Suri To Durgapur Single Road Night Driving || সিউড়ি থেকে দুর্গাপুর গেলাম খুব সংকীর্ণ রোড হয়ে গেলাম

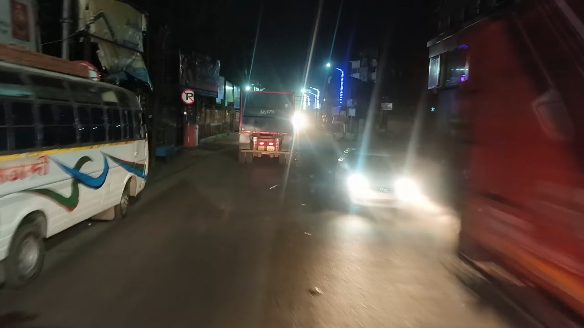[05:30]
বাজারের মধ্যে কত গাড়ির চাপ, রাত্রে গাড়ি চালাই যাবো। এটা শিউড়ি বাস স্ট্যান্ড মোড়ে, আর কিছুটা গেলে তালতলা বলে একটা জায়গা আছে রেড এরিয়া,
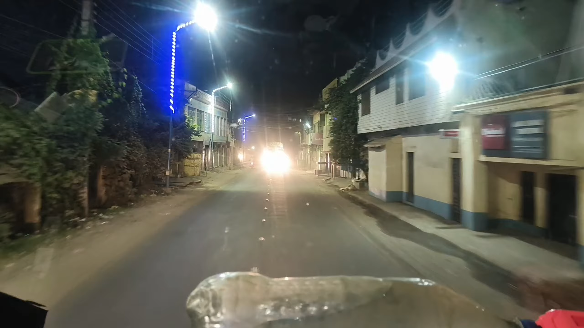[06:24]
আর গাড়ির চাপ দেখতে পাচ্ছ কি হারে চাপ আছে গাড়ির। এছাড়া আবার রং সাইডে চলে আসছি, কিছু বললাম না। আর এই রেল করতে মানে এই জন্মে তৈরি হবে না, বড় জন্মে
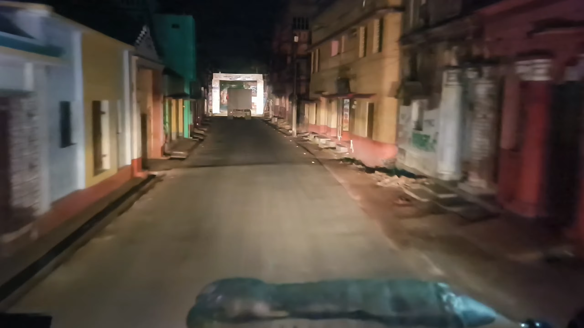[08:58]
ডবল গাড়ি ঢুকলেই কিন্তু জ্যাম লেগে যাবে,
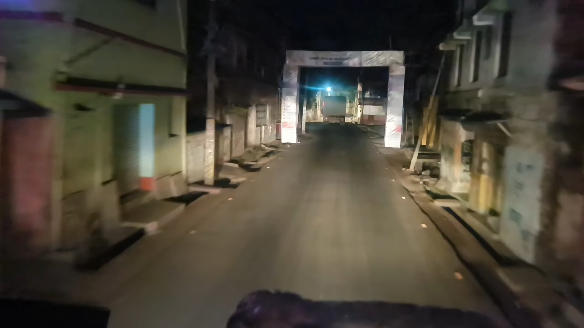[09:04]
আর কিন্তু শীতের দিন চলাইছে এসে এখন চালাইতে হয় না। দেখতে পেয়েছি পুরন্দরপুর কত সিঙ্গেল জায়গা,
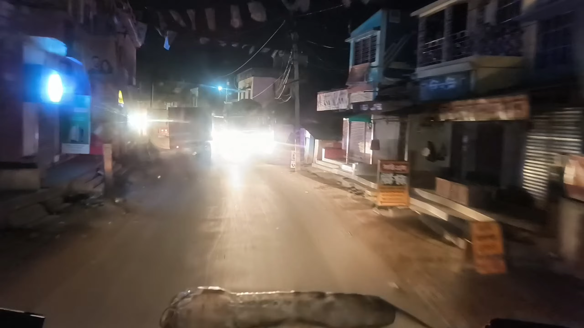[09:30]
কপাল ভালো এখানে গাইড হয়ে দিল, নাহলে কিন্তু জ্যাম লেগেইছ আর একটু খানি মধ্যেই,
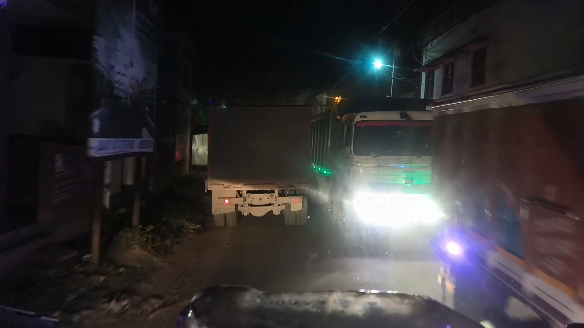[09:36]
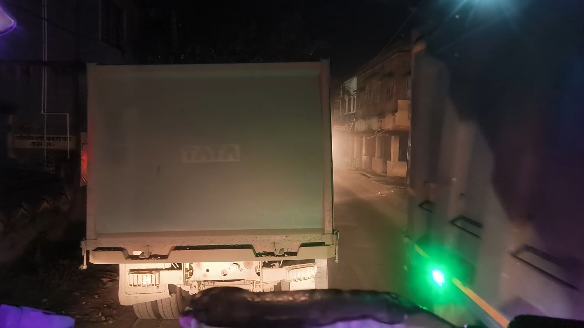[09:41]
একটুর মধ্যে জ্যাম লেগেইছ ওখানে করে জ্যাম লেগে যেত হালকা করে।
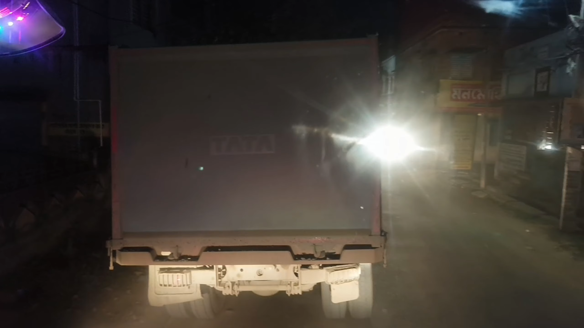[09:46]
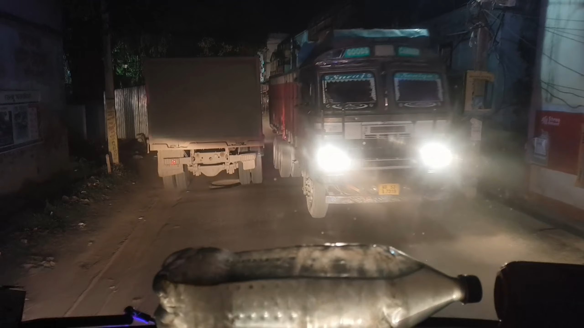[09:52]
এই গাড়িগুলো ঢুকছে ওই দিয়ে গাড়ি ঢুকে গেলেই কিন্তু জ্যাম লেগে যাবে সিঙ্গেল জায়গা।